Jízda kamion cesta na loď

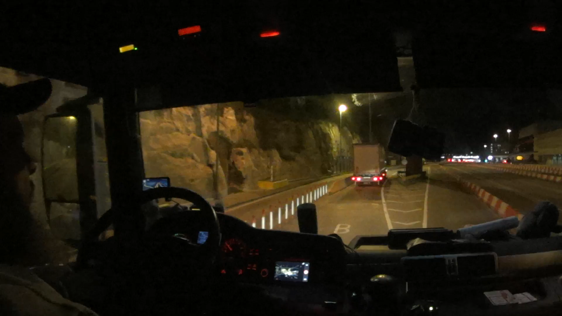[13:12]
Jo, vyberu si, někdy tady svítí obě dvě, jak POčko, tak PFDsko, takže si musíte vybrat. Takže koukat nahoru, jo, neletět, všude už jste tady pod kamerou. Takže citem. Přes den je to tady, prostě jsou tady fronty, proto tady je tenhle koridor. Jo,
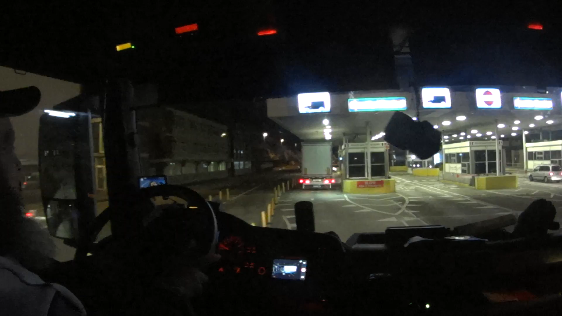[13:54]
Mají tašky. Dobrý. Tady jak se svítí, tam je šťára. Jak jsem říkal, tu pukáň, tak tam přes den se ukazují papíry taky, jo. V noci ne, v noci je to zabřený. Pak máte tu, tu světelnou garáž, tam vás properou, jestli nemáte nože,
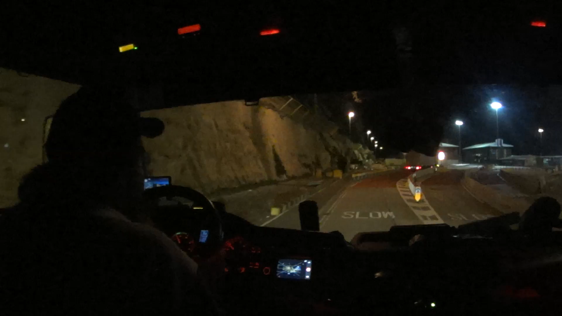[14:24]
jo, jestli nejste vyložení nějak ozbrojený, a co vezete. Summa summarum 10 minut, počítejte.
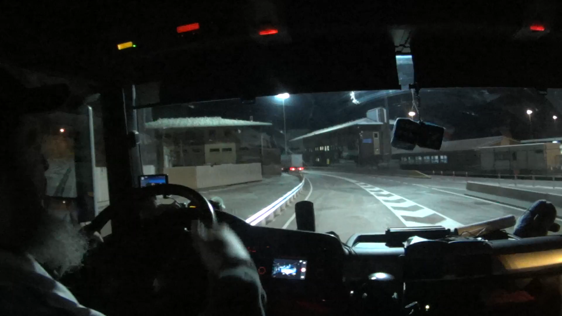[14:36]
Jo, obtáhnu vám tím báským detektorem, absolutně cestný podotýkám, jo, ale prostě je to tak. No, tady se zařadíte.
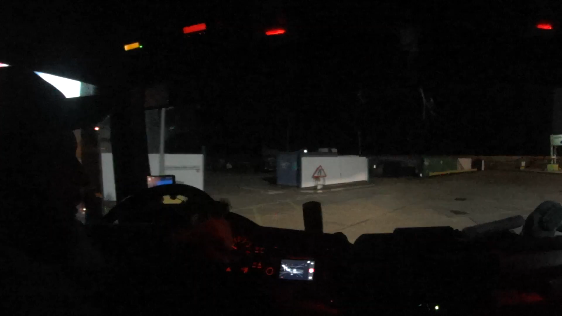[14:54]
Vidíte, POčko, PEF, desko. POčko, to kopé, hezky.
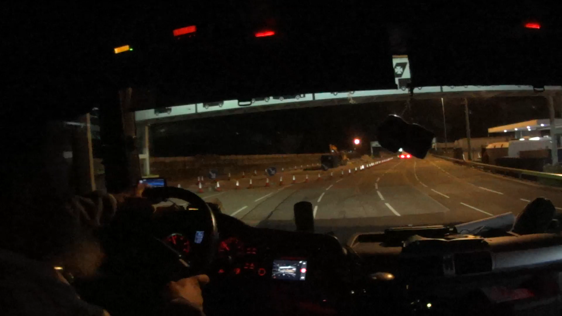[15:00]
Když to tady vpravujou. Ten přístav je fakt, to je opruslý. No, a kdyka máte na výběr, z několika turniketů, kterým projedete, kde si řeknete, kam chcete. Je to tam nalepený, jo, Kale nebo Dunkirk. Tak, jo, támhle mám bolno.
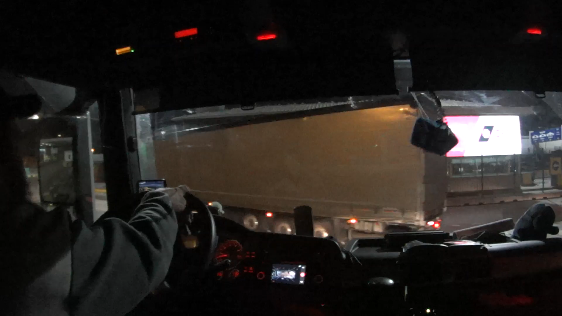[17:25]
Kalej, Dunkerque! Nalevo je rampa, já nevím, jestli to o tom víte. Nalevo je rampa a tam jsou čísla. Pak jsou ještě čísla na zemi. A pak jsou tady na sloupech. Takže podle toho se řadíte.